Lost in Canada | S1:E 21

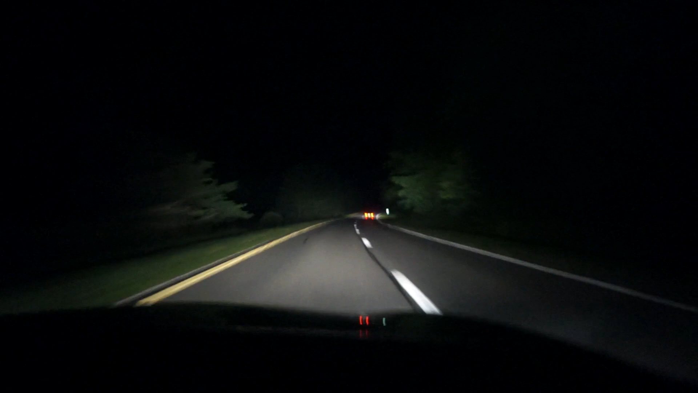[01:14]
Like, this is just the minimal amount of fog that we've been experiencing.